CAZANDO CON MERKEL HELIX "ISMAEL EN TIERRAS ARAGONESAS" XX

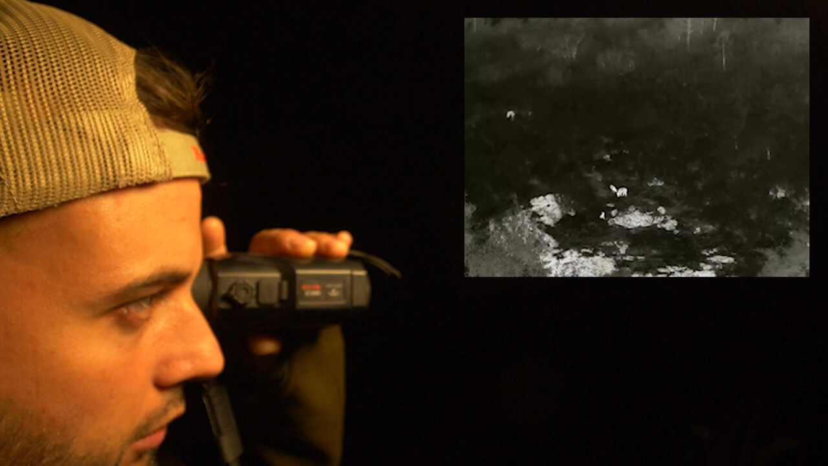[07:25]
las rondas y los aguardos en estas tierras de Granadilla. Sí, puede ser grande que se quede ahí parado.